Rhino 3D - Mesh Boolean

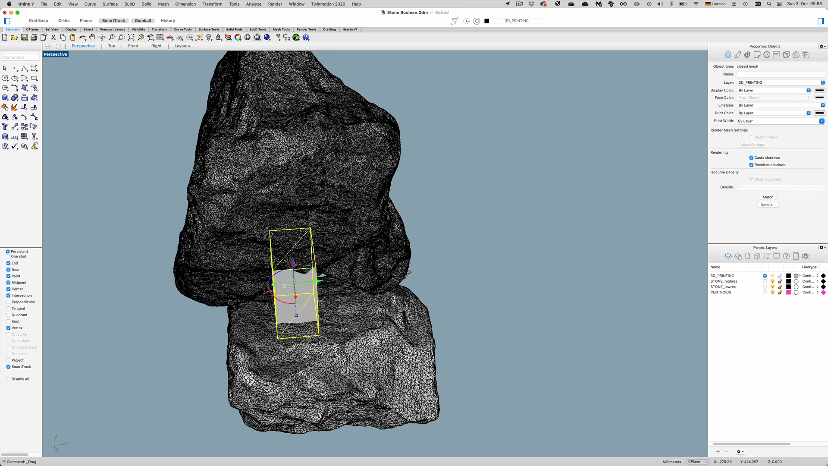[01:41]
And let's further assume you don't only want, you only don't have one block, but maybe two blocks like that, maybe of different sizes or something like that, or maybe even three of these.
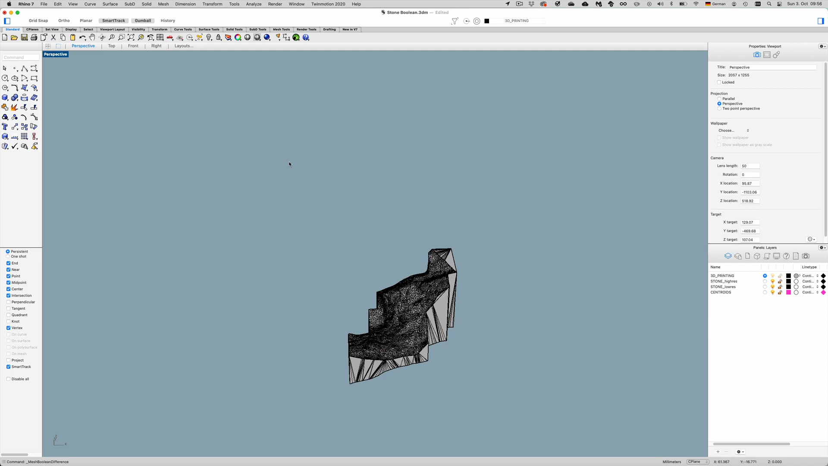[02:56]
Now you notice the other objects are gone, and yeah, I cannot bring these back.